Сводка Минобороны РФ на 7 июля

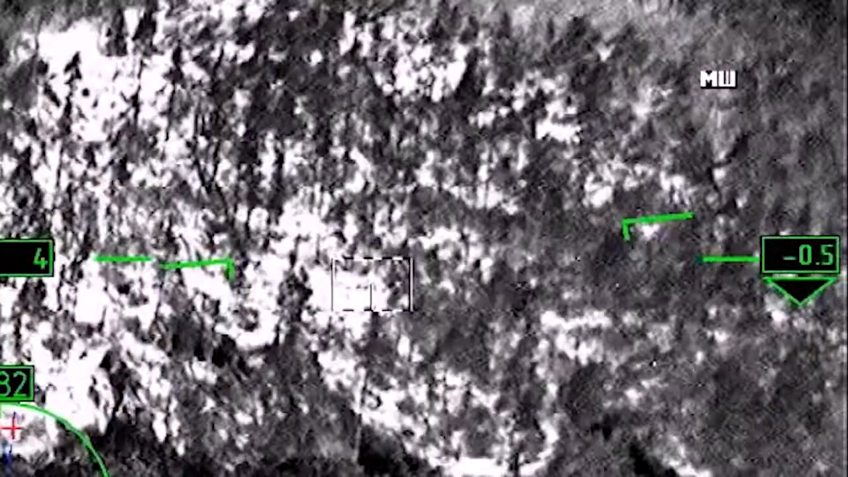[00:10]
В результате ударов высокоточным оружием ВКС России по боевым позициям
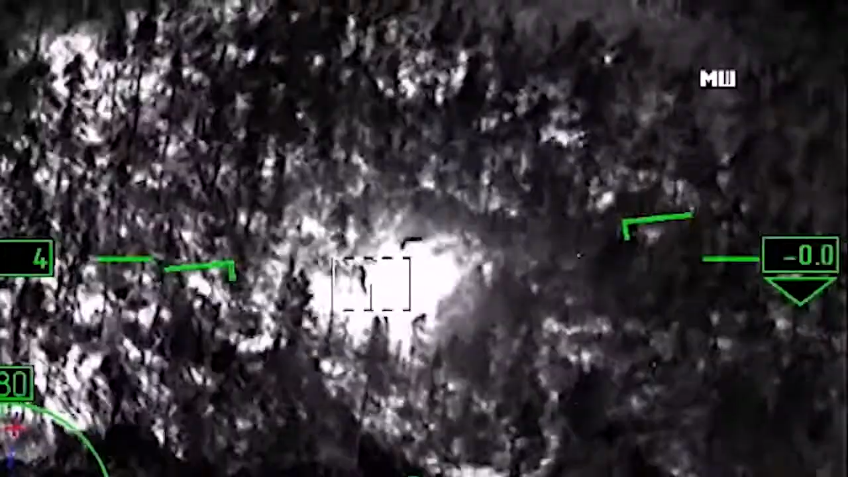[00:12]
украинских войск на Солидарском направлении общие потери